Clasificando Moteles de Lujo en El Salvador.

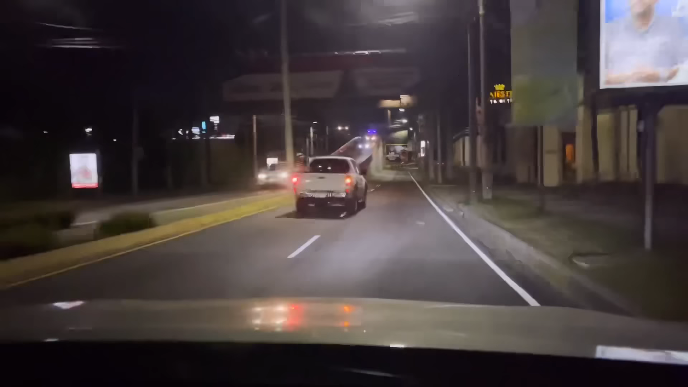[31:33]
Y famoso ahí está, por, ¿verdad?, varios personajes de aquí del Salvador, vea. Ve, ahí está, ve, el gran Majestic.